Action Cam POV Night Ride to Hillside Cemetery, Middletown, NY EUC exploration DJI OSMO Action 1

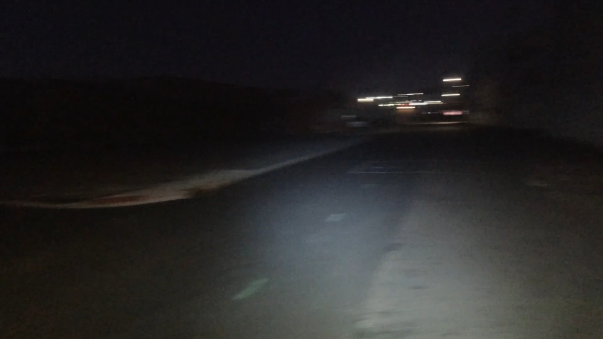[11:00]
So, all right, I'm going to turn this bright ass light off, because now it's just going to bother people.
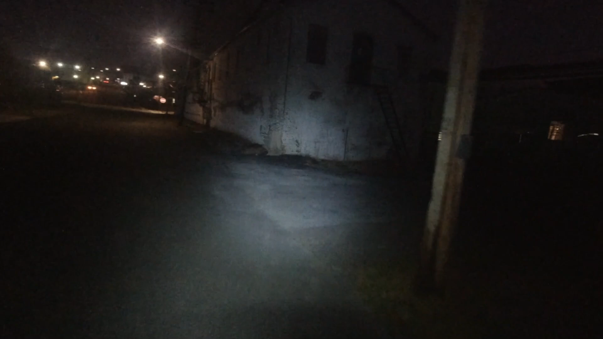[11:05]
And we're going to go back the way I wanted to actually get here,
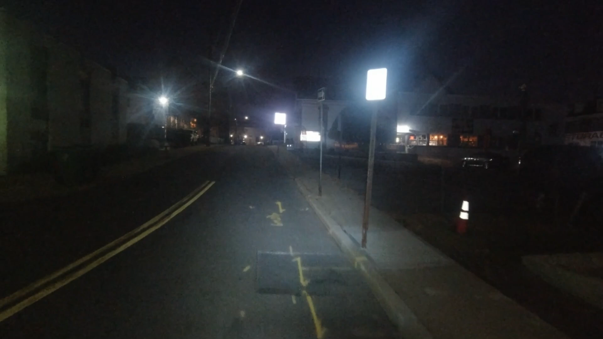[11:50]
I'm not, I'm technically a pedestrian, sort of. What is this? A one-way cafe and pizza. Oh, that's new.
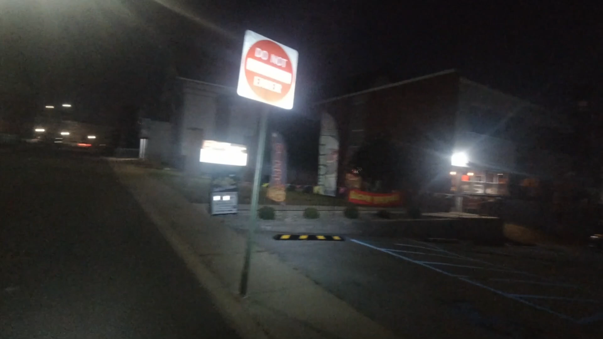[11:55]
Huh. Look at that. A lot of new stuff going on over here.
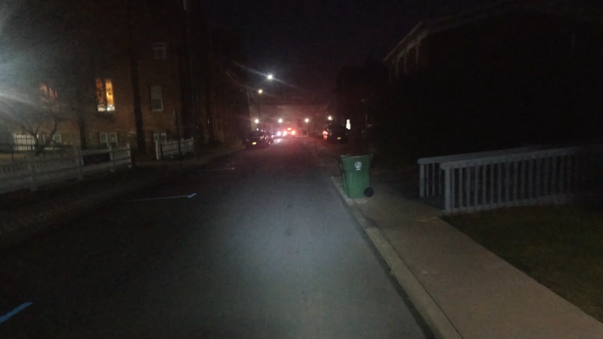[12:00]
I love how it says do not enter, but a kitty with a, I don't know, mouse or a bird or something. It says do not enter, and there's a car clearly going the wrong way.
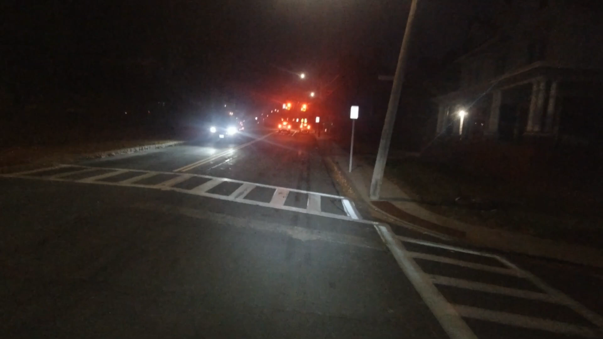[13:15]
I'm guessing it's out of calibration. So I'm going to have to fix that.
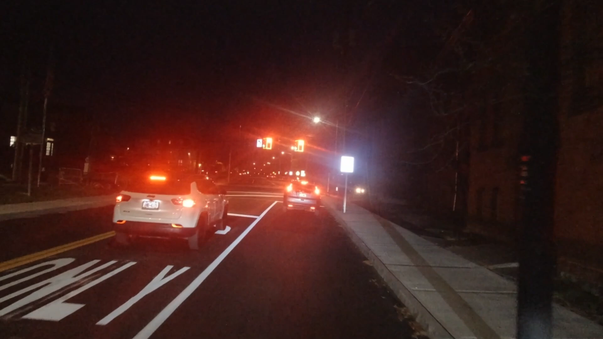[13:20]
The light is still red. I can go this way. I can go around and then I can wait for it to clear, wait for it to clear.